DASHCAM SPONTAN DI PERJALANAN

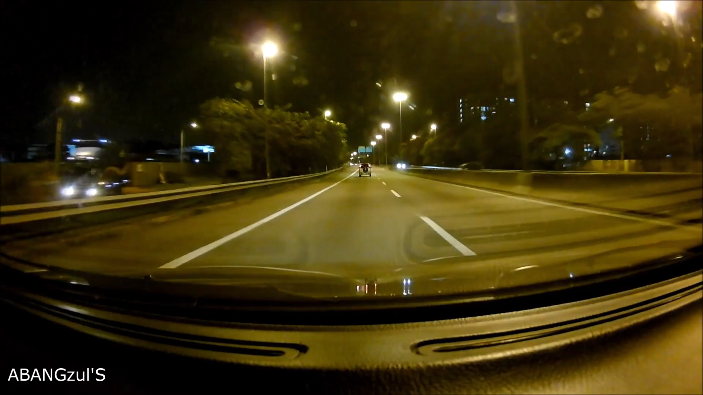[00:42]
Yang belah dalam lah, dekat dua cara jalan itu pula, ini tadi itu kan lepas elok
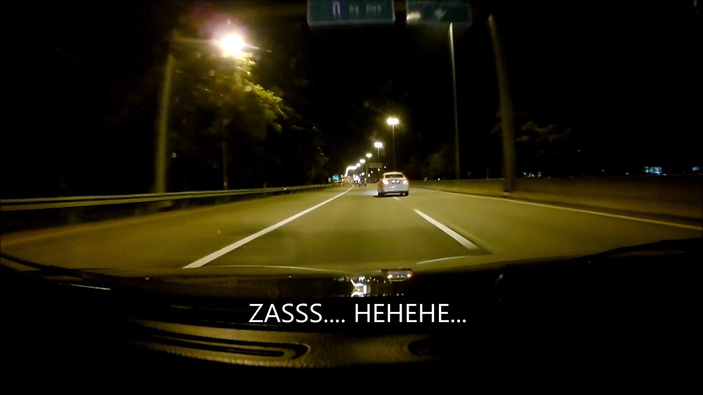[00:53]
depan tu macam bukit sikit, jadi dia boleh target kita dah lebih atas eh.
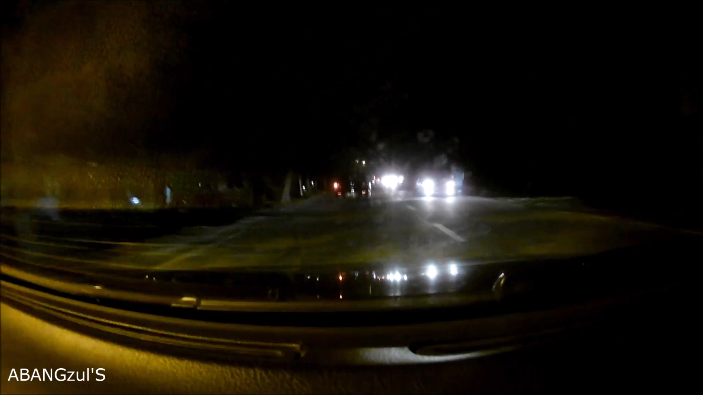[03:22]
Sono tu baik ni. Dia cakap memang. Tadi apa nama tu jentu lembu pula kanan tak ada. Ni sono lembu pula kiri pula tak ada. Eloklah.